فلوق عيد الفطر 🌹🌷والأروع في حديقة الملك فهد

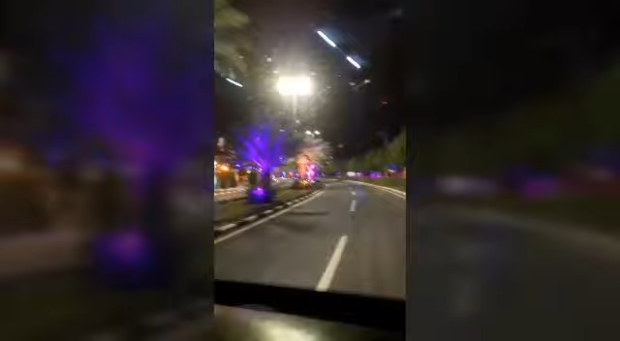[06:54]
ما شاء الله الاضاءة رائعة والتنظيم رائع، ما شاء الله يجزي الدولة خير الجزاء على النظام الرائع، الله يجزاهم خير.